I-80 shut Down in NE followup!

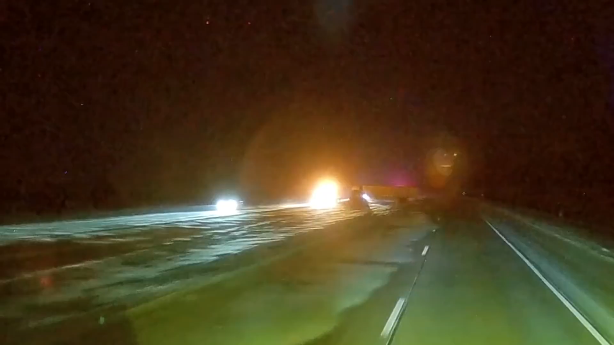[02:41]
There's another big truck in the Comedian. There's another big truck in the Comedian. Oh, that's a swift. Well, that's not surprising. A whole bunch more disco lights up here. A four-wheeler in front of me is hitting the four-wheelers. Oh, there's a four-wheeler off the right there. All right, looks like we got another one up here in the Comedian.
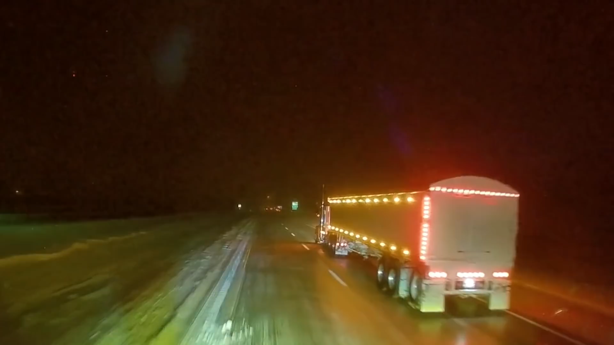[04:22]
All right, I need to install these brakes. It's about tying us all up, looks like the wind. Kill the brakes there, please, driver. Yeah, another jackknife truck right up here. I'll pick up a big truck. His nose is sticking on the shoulder there, so watch it.
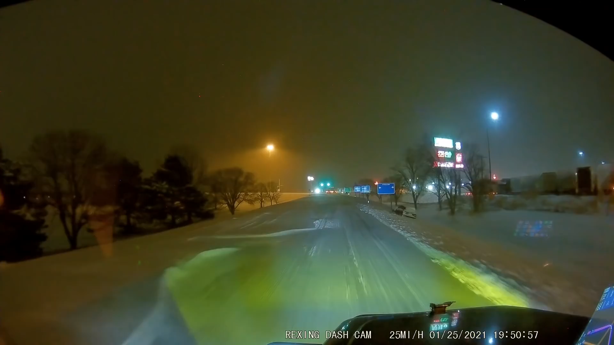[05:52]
There's barely enough room on this thing. Here's a car off on the right side. And this is just trying to get off of the highway to York, Nebraska. Where I rented a spot, thank God, and used one of my Ultra Credits.
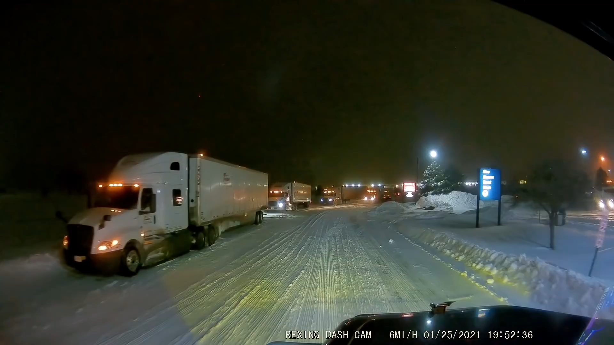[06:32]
The trucks just stacked up everywhere. That's why I reserved a spot and they better still have it open for me. But the way it's looking... Look at all these trucks stacked up in here. I bet you it's not. Probably need to fight for it. Look at this. This is just unreal.
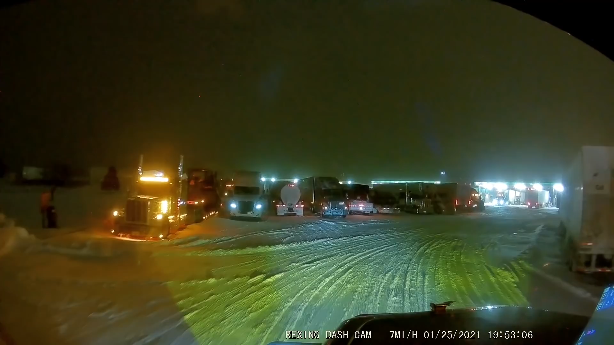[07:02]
I think the reserve spots are off that front row. There's trucks parked all over the fuel island backwards. I don't know what the hell is going on with the block and everything.